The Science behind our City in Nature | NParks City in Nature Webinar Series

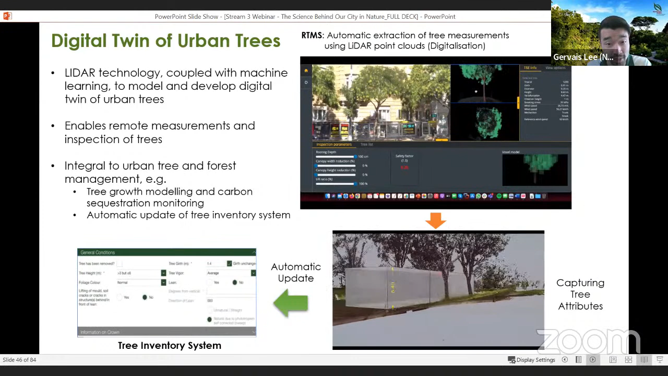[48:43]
Basically, what this digital twin is basically a digital version, right, of the tree that is actually physically present on site.
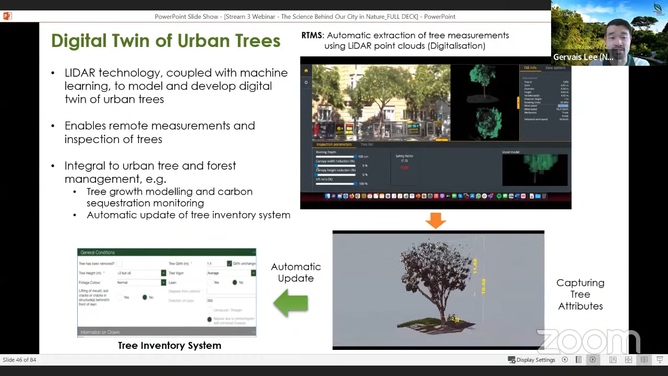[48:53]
And we have this, you know, digital twin because we can deploy LiDAR technology as well as machine learning to be able to model and develop such visualizations of the trees.
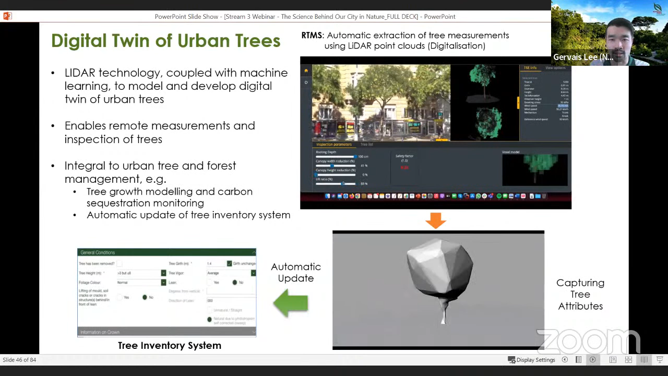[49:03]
By having a digital twin of our urban trees, that enables us to do a few things. It enables us to firstly conduct measurements of our trees remotely,
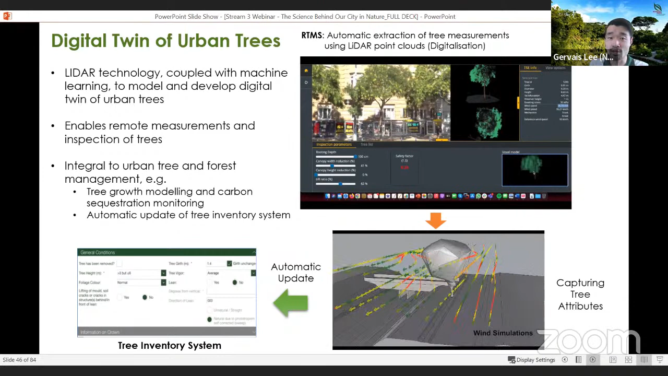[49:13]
and to also conduct some form of basic inspection of our trees, because, you know, the digital twin gives you a sense of what the overall tree structure is like.
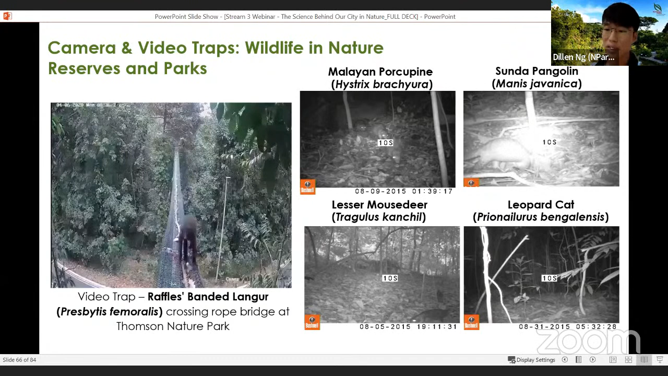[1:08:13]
I think I can't play. It's all right. So the last video is of a leopard cat. So there's a really rare species on mainland. So these camera traps actually help us to detect some of these more elusive nocturnal species. And here we have our sambar deer. So there's a family of them.